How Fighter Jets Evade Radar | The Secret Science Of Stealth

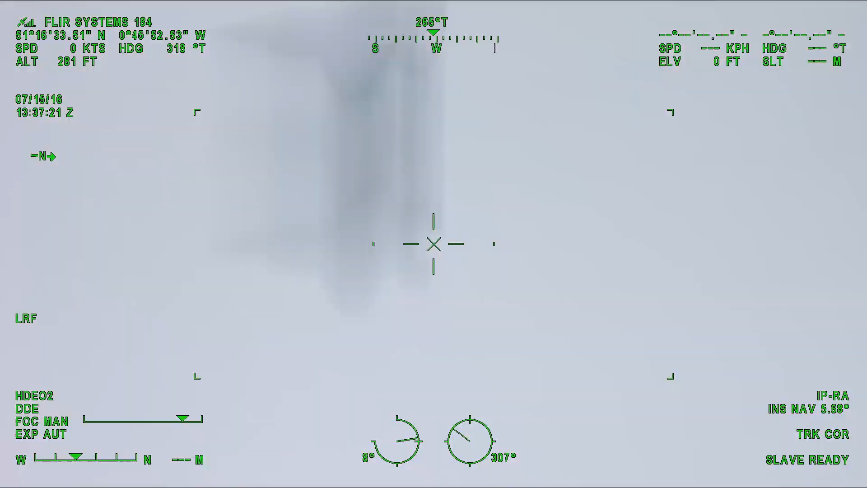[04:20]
Next up, it's even if the radar doesn't spot you, your engines might give you away.
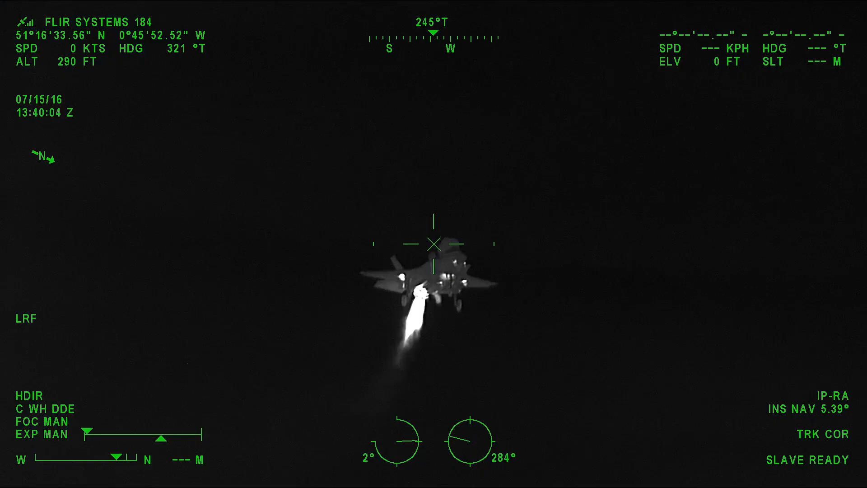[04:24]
Jet engines produce enormous heat. An inverse sensor like the thermal cameras can track that heat from miles away.